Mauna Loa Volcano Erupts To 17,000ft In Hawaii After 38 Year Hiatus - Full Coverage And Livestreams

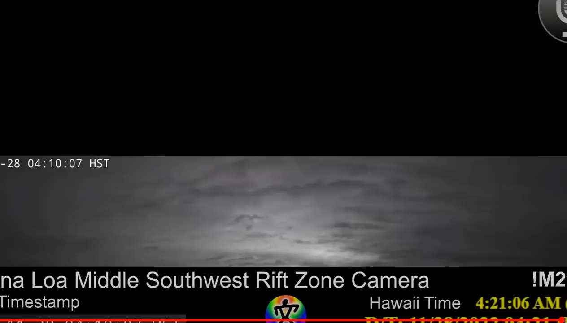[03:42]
like the glow from Kona, which we're going to see here in just a second. There it is. So even if you're far away, you can see something is afoot on the mountain, and in fact, it's because it's erupting.
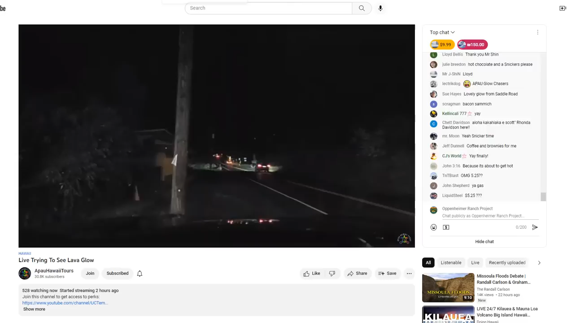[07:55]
So all the resources will be below as Apu Hawaii tours and many others.
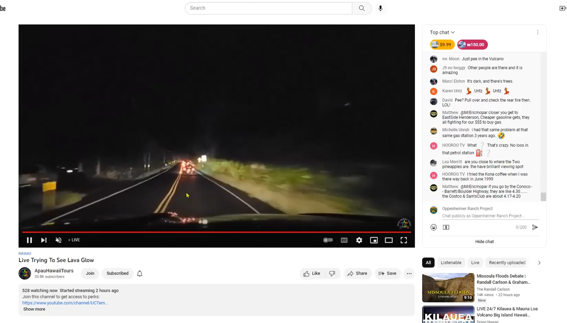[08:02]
Look at all these people trying to make it towards that eruption so that they can get some views, apparently, or sell the footage, whatever you like.